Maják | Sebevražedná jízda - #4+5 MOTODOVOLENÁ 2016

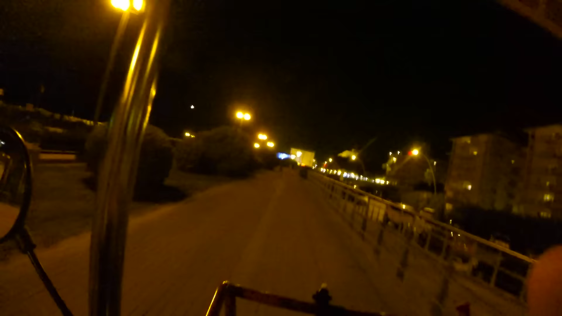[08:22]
Mík, mík, mík, mík. Turbo diesel. A teď tam někdo vyjede proti nám.
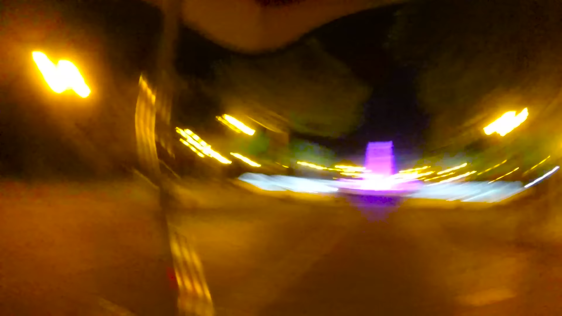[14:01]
Tady jednosměrka, tam na auto, nasrá to. Vycinkej ho, vole.